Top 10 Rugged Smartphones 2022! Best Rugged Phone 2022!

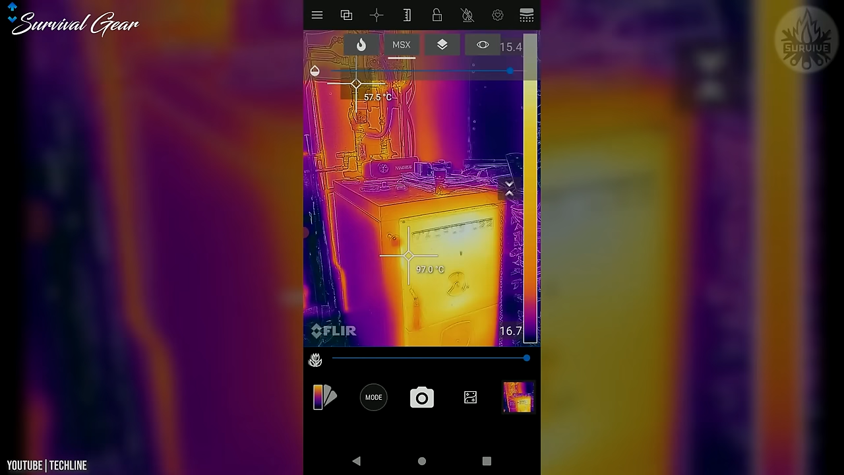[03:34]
but still features a thermal imaging camera, which is better integrated to the design.
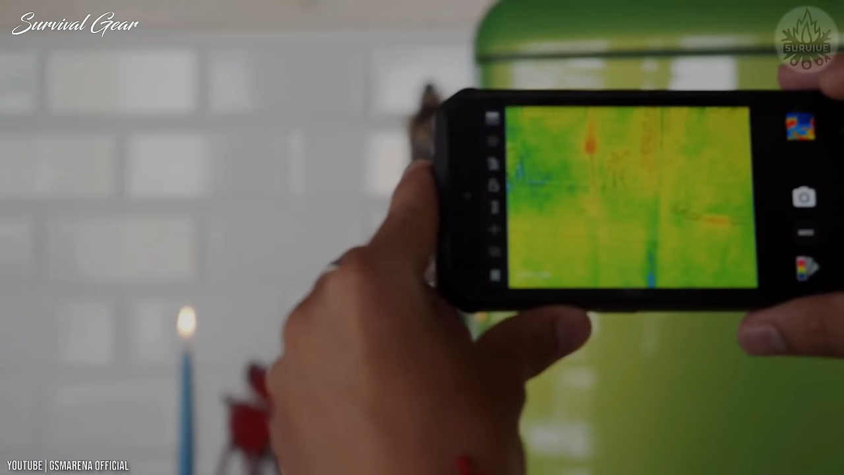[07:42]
The thermal FLIR camera used in this phone captures and creates an image of an object by using infrared radiation emitted by the image.